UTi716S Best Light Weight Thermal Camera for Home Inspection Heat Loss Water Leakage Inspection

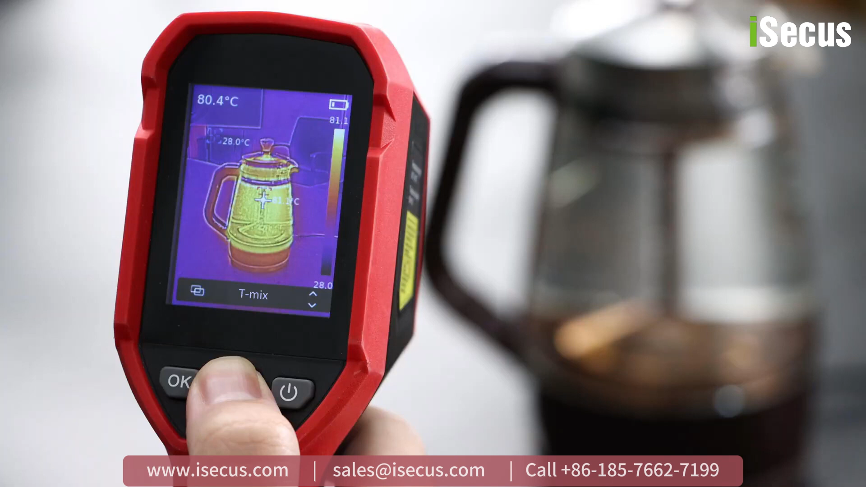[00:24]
Second, it has been upgraded with a visible light lens and TIX image fusion function, making images much clearer.
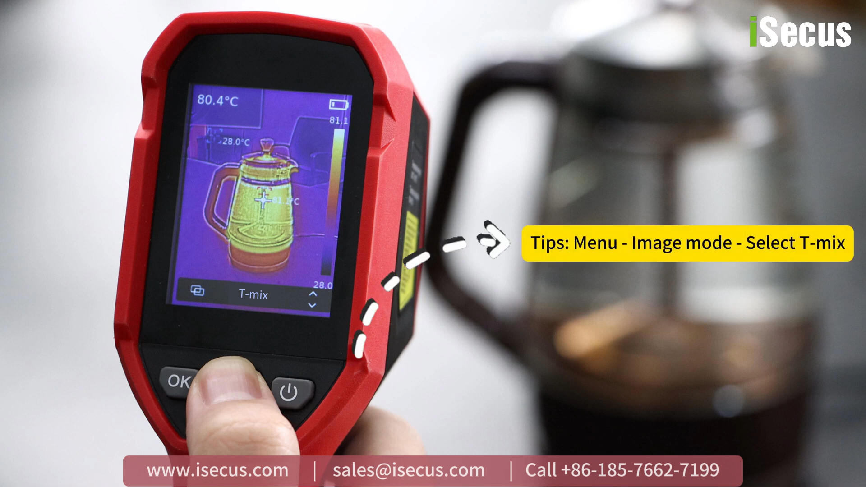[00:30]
On screen: spot 80.4°C
Furthermore, it offers full-frame high and low-temperature tracking,
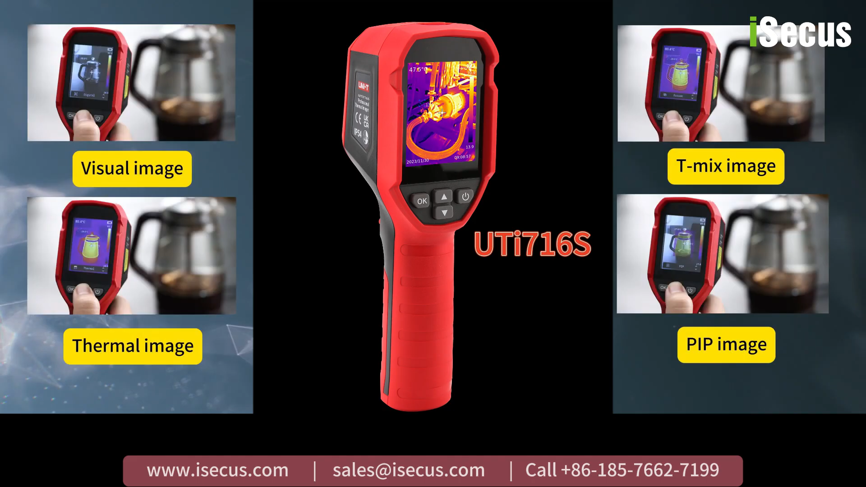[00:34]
providing valuable temperature information for beginners, even in dark environments. Its LED light and laser pointer help target accurately,
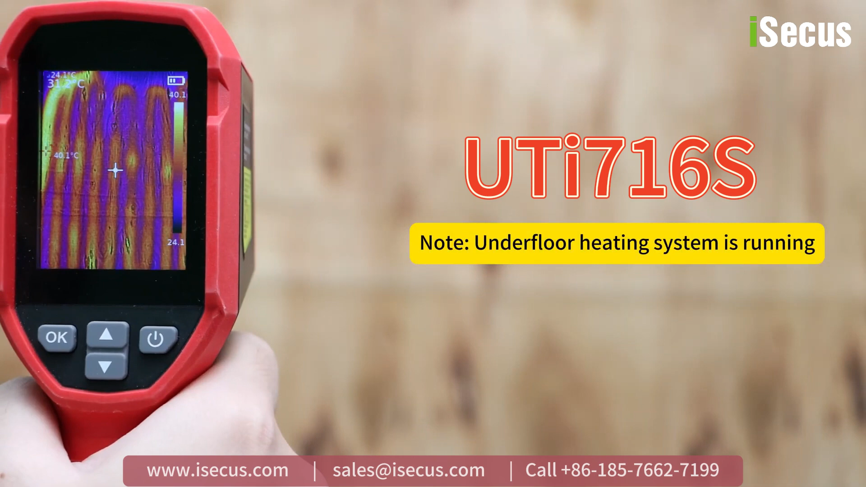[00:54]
When the system is operating normally, you can see a complete heating circuit on the screen, with similar colors indicating uniform temperature distribution.
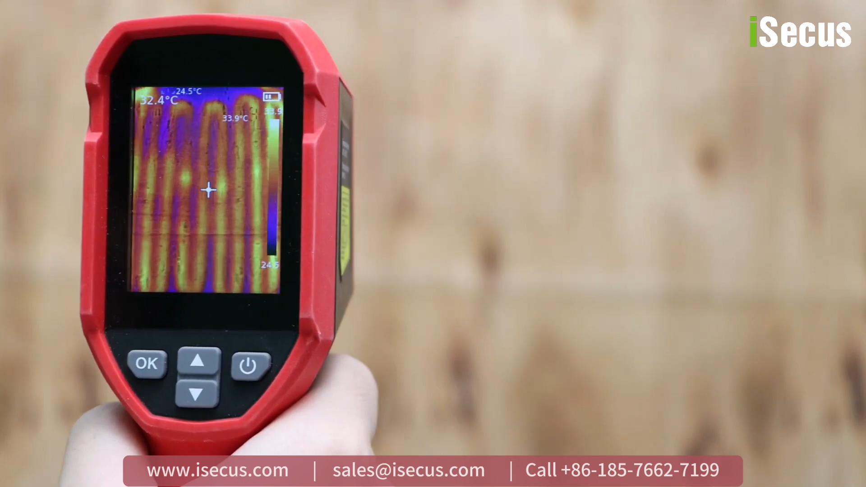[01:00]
If the system is abnormal, such as insulation damage or a heating wire break,
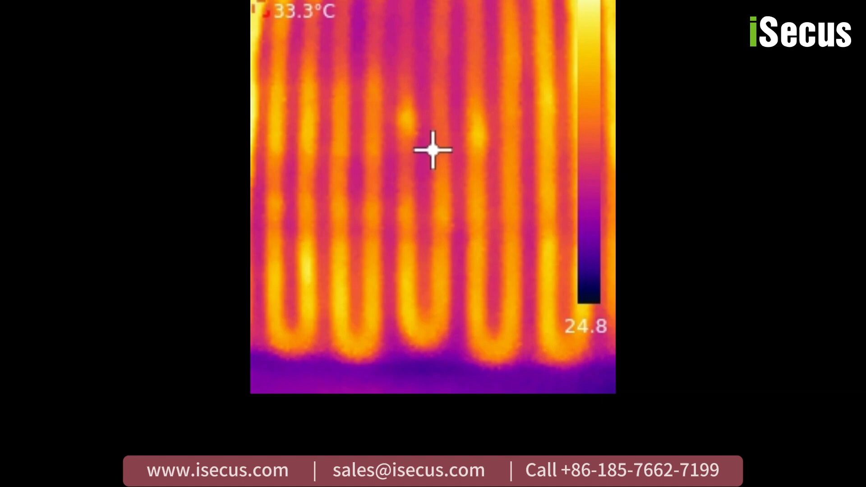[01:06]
On screen: spot 33.3°C
the screen will show a broken heating circuit. The broken area will display a color difference from the normal heating area.
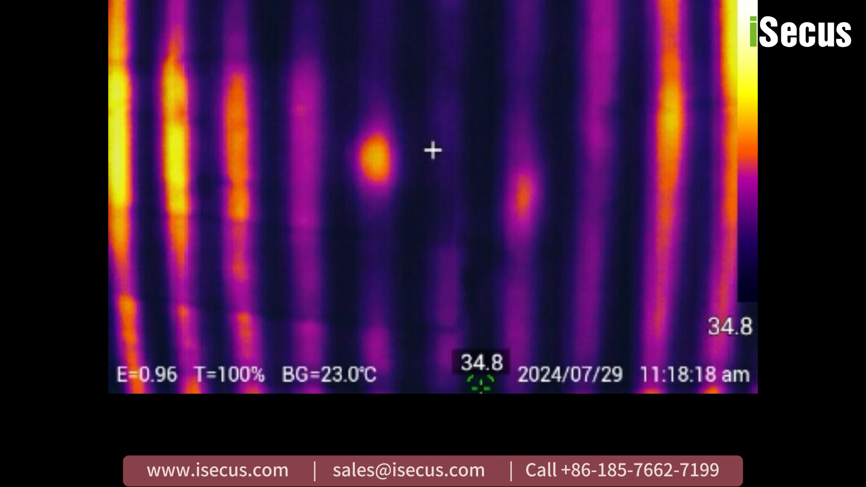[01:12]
This method allows you to precisely find the leakage point without damaging the house.